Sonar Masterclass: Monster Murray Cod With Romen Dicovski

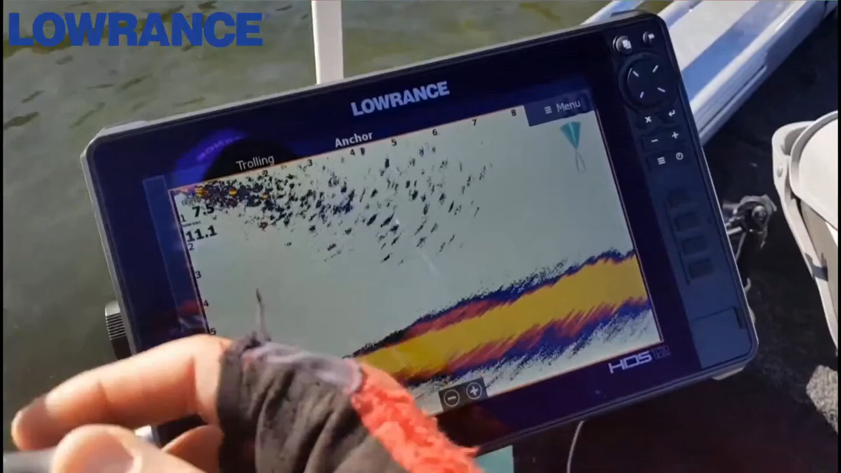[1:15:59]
So look, what I'm going to do is I'm going to sacrifice that fish, but I'm going to continue with what I was trying to say.
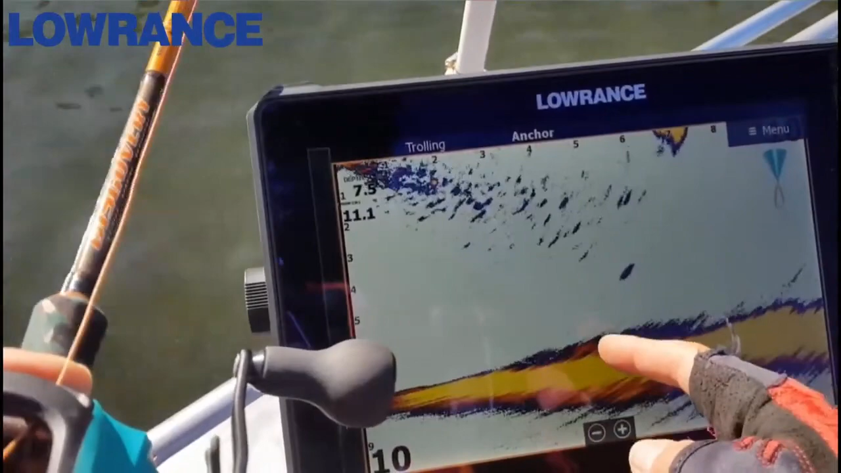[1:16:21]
So you lose about two meters in the distance that you want to fish. So now what I'm going to do now is cast out roughly in the same area.
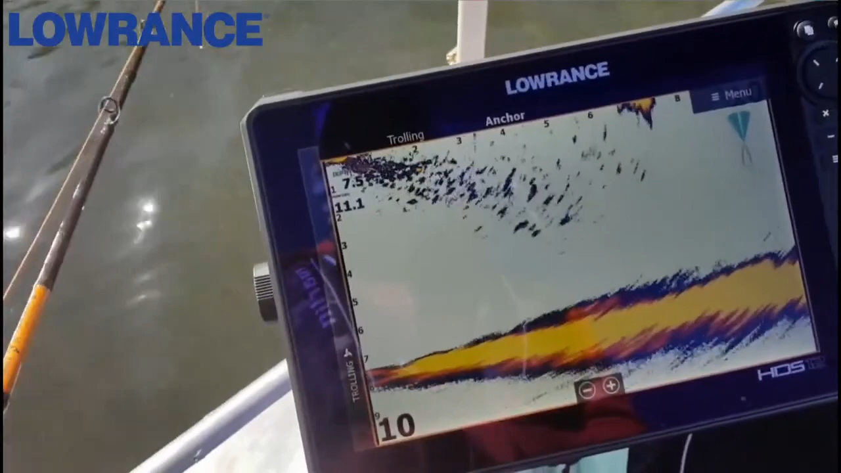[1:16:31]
But this time I'm going to click it straight into gear. So I'm going to show you how much room you actually lose. So it started about seven and a half.
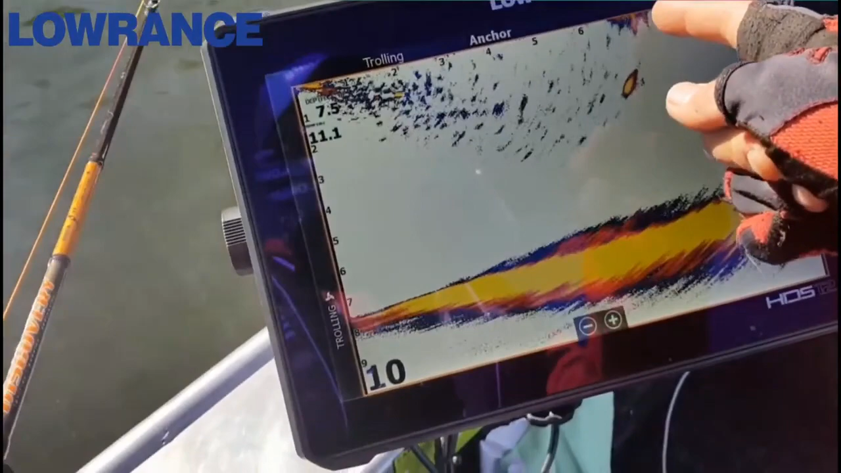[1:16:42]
And look at that. It's missing that crucial area. And we know that there was a fish that swum in to about this six meter range.
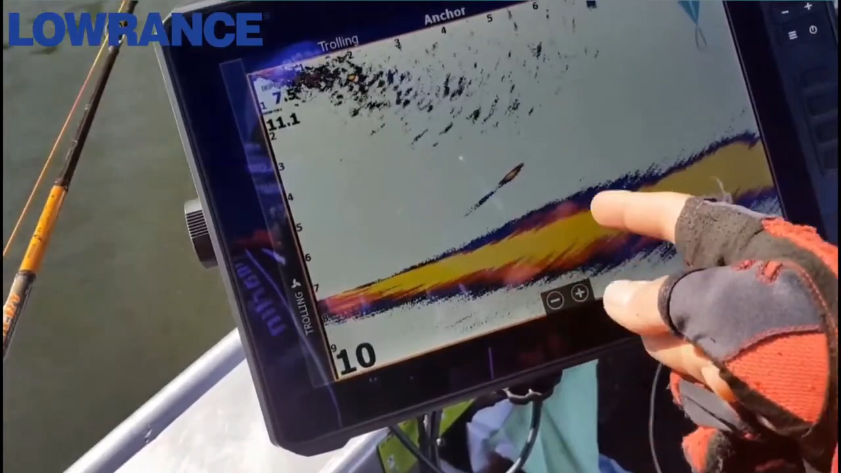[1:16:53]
But because you're not letting that free spool, your lure is just tracking. And look at that.
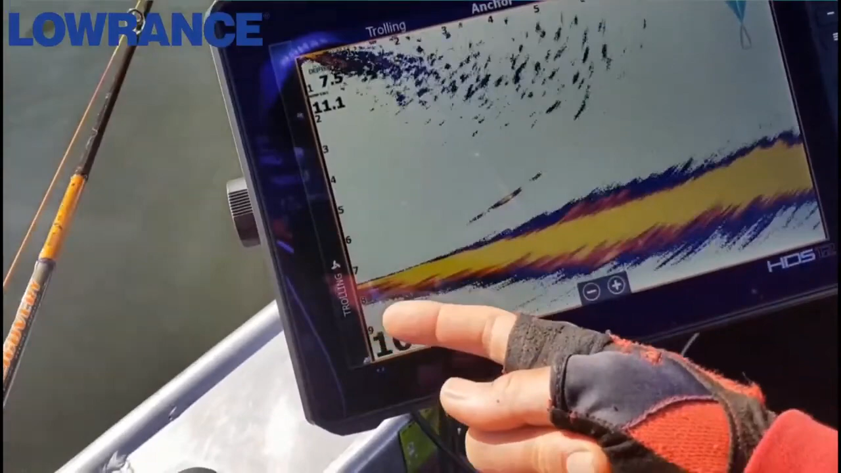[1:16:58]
It's missing the entire bottom here.
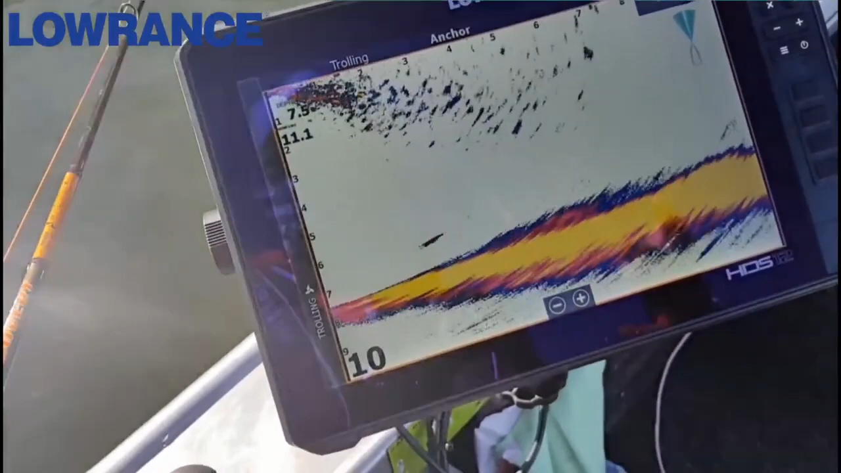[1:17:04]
So that's the big key for when you're trying to fish the bottom is not clicking your reel into gear too early because you're going to miss so much of the water.